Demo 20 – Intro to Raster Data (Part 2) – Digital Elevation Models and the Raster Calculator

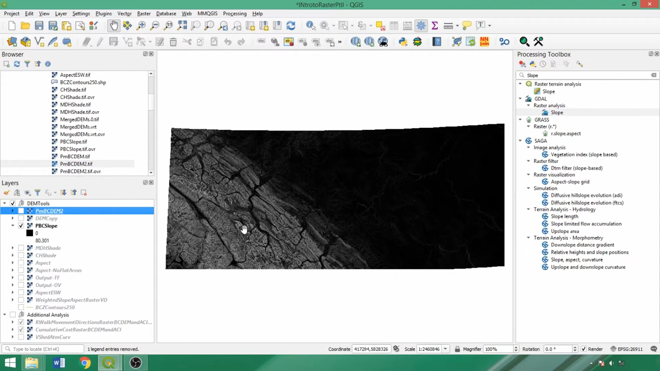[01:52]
there are many more changes in slope in the mountainous southwest area of the DEM compared to the flatter region in the northeast.
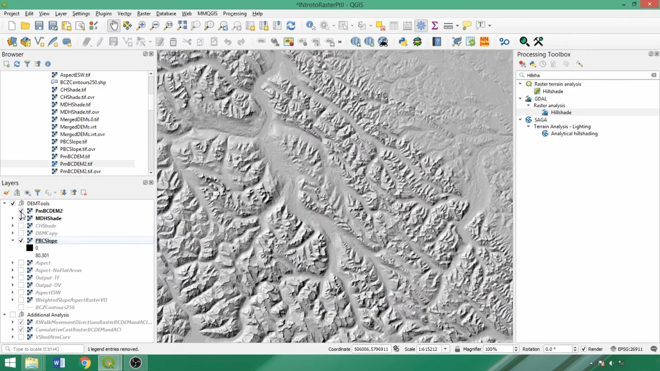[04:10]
with just a few additional lighting sources incorporated in the output. Conversely, the combined hillshade is notably different from the others since lighting is occurring from all directions.
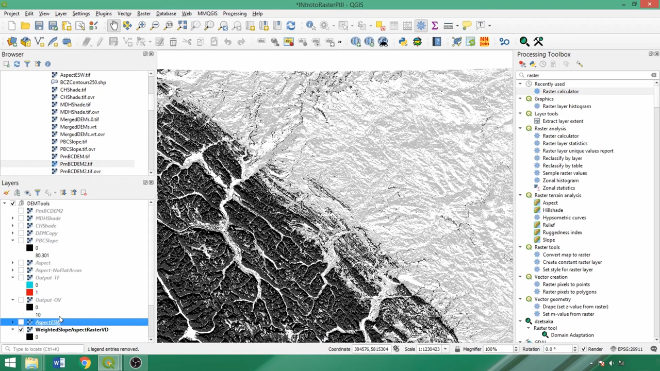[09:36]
this raster contains a gradient or range of values.